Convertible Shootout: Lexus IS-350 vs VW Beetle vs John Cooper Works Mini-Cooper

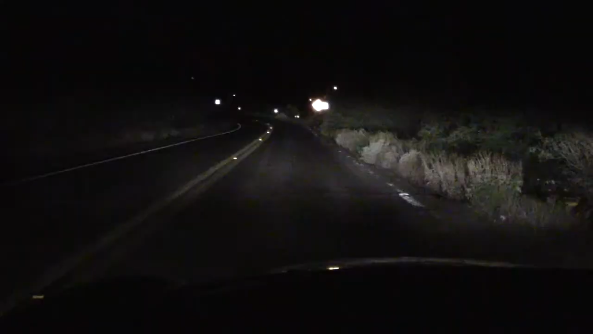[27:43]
pardon the bad quality of this next scene but I gotta take one last run through the bridge with the top down